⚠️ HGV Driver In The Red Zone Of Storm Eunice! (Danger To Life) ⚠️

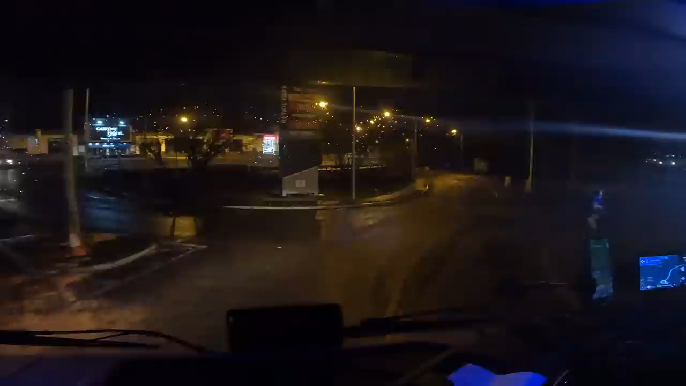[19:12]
Right, let's go around this roundabout. Lovely jubbly. So tonight we shall be parking somewhere around here, not here because it says no stopping, but tonight's parking space comes courtesy from Scott Andrews,
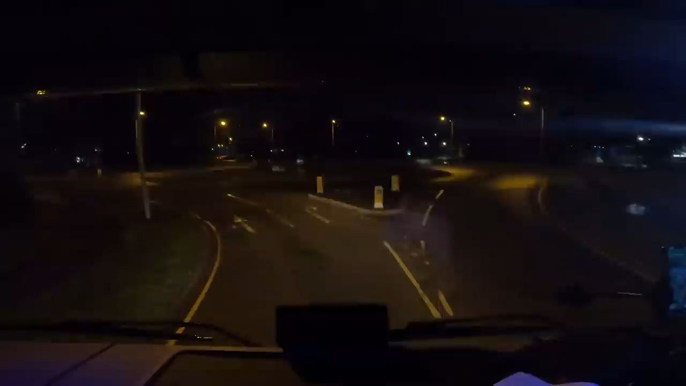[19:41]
Apparently there are some single yellow lines, but there are some gaps as well, apparently. We will have a look. Turn right. He said DAF is very noisy, he said, so we won't be stopping here.
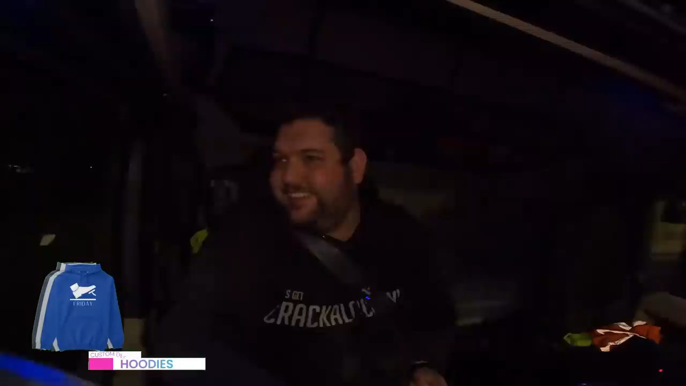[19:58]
Let's turn right. And I think he said somewhere on here on the right, I think.
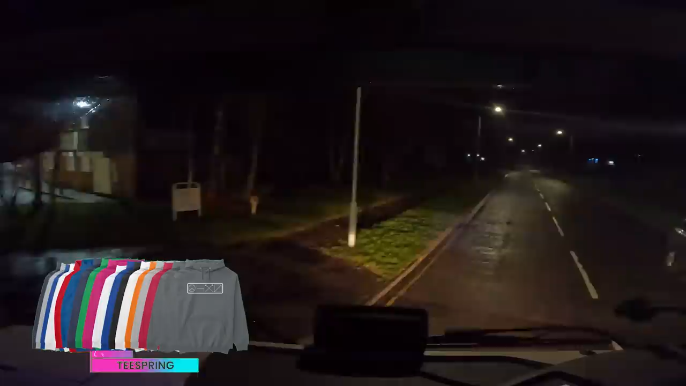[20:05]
Yeah, there's no yellow lines over here. So we shall stop over here somewhere. Lovely. We're straight. We're just going to go back a bit so we're not blocking this entrance off too much. Lovely.